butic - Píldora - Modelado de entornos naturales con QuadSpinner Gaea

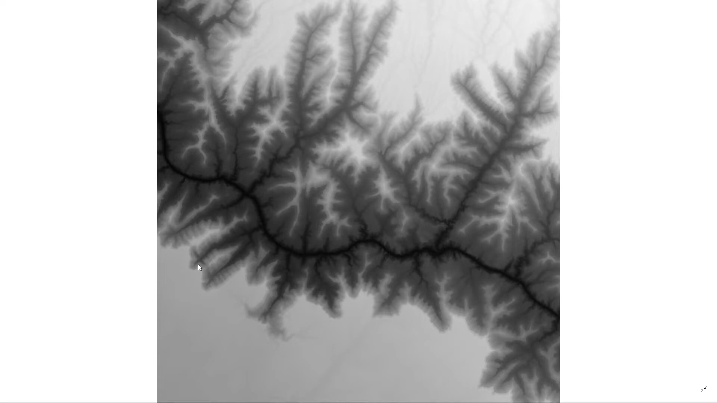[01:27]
Una vez descargado el mapa de alturas, nos vamos a Gaea.